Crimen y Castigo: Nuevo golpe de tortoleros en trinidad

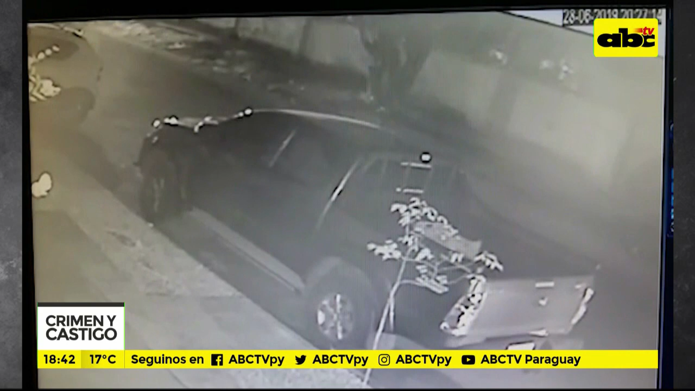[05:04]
Esto es cerquita del Club Rubio Ñu en Santísima Trinidad. Dos hombres llegan ahí.
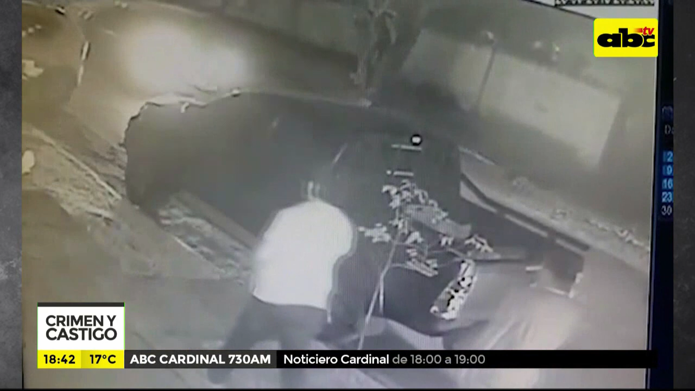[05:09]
Esa camioneta estacionada pertenece a una ingeniera agrónoma.
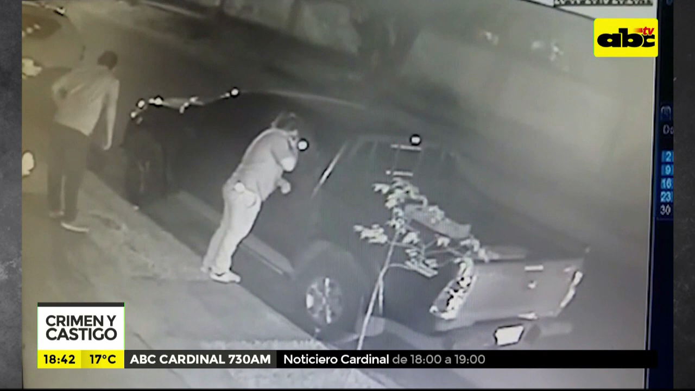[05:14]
Una joven y sacrificada trabajadora que desarrolla sus funciones en el interior del país. O sea, se va a trabajar de lunes a viernes, a veces sábado y domingo. Cada vez que tiene tiempo viene a su casa.
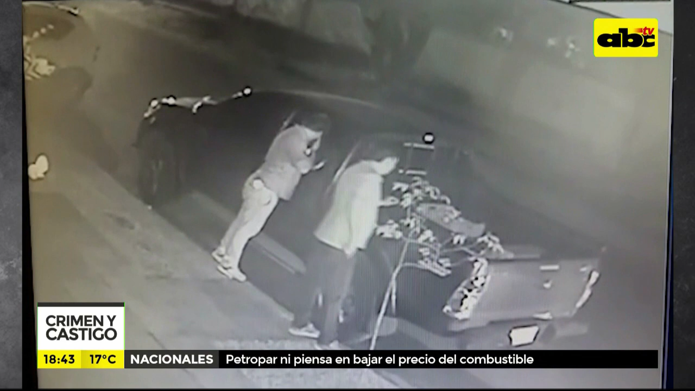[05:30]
Este vehículo es su herramienta de trabajo. Se acercan dos tipos. Revisan, o la internet, va a la mañana. Uno ya saca una maleta y después saca otra. Fíjense lo que sacaron. Tranquilamente. Y ahí ya se ve que la ventanilla trasera izquierda quedó rota. Sí. Porque rompieron esa ventanilla y robaron lo que había adentro. Y ahí fíjense a ese delincuente que está alinterneando. Pemañala y po. Y po, pemañala.
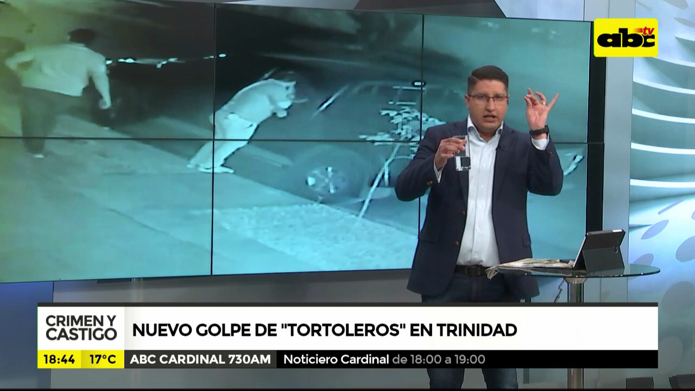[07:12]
¿Se puede mostrar? Así, ahí está. Esto, por ejemplo. Ahí yo agarro. Ahí la secuaynú de casado.